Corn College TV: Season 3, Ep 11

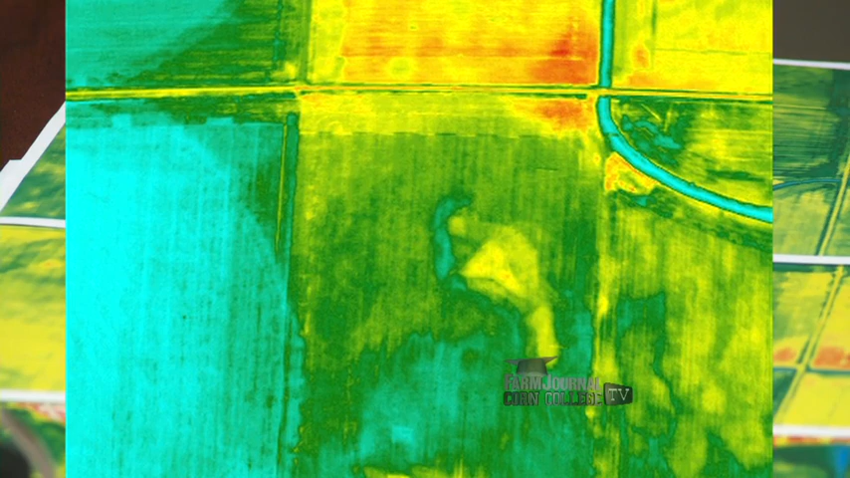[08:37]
Anything that, anytime the plant has a little bit of stress, its temperature starts to rise.
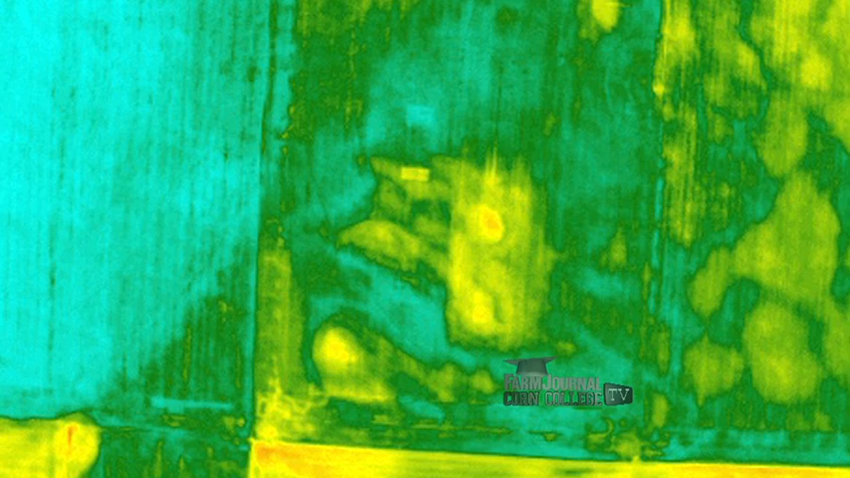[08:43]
Okay. So as we look at this thermal image, blue means cool, yellow means warm. And this is a shot with an airplane. The thermal image says these are the warm spots on this pivot.
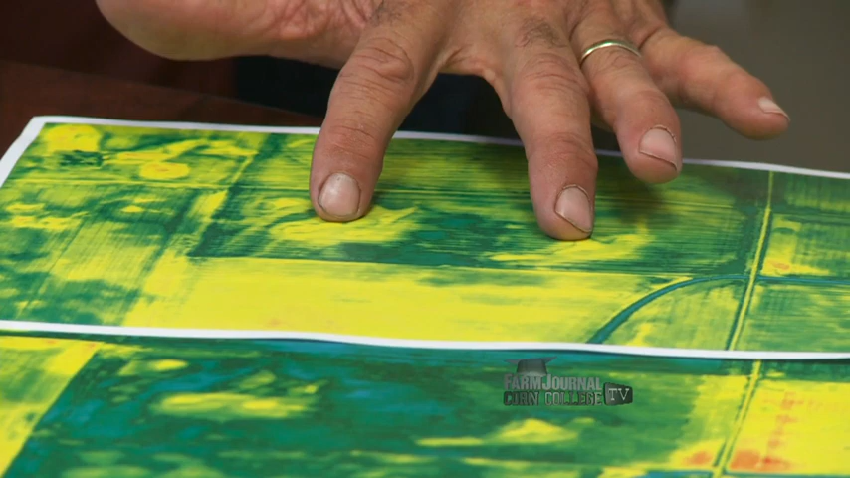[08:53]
And we come back two weeks later and these are the warm spots on the pivot.
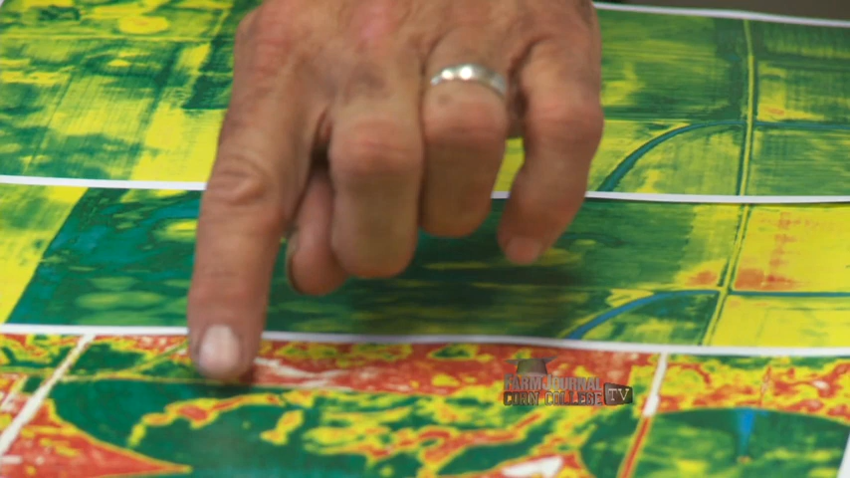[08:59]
And three weeks later, these are red spots. That corn is stressed. Now, what we're able to do here is to make a variable rate irrigation map. We need to put more water on these sandhills to
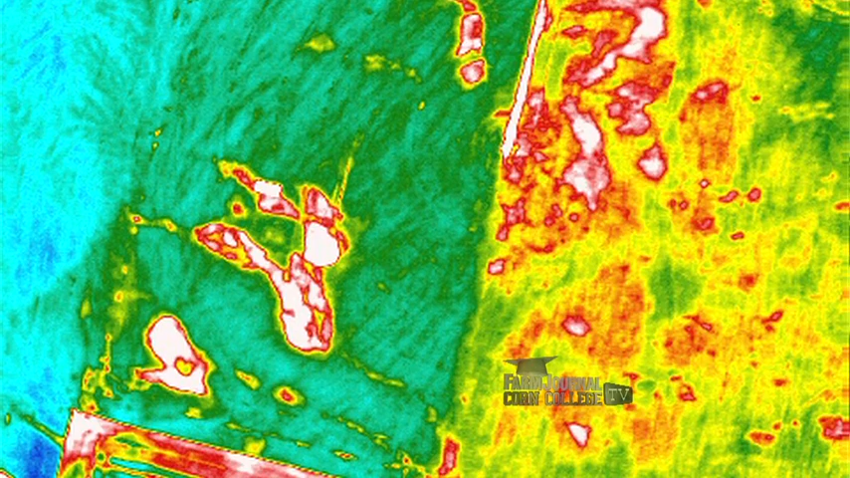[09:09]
salvage them because our water rate isn't high enough for them. So by being able to see this thing through a thermal image,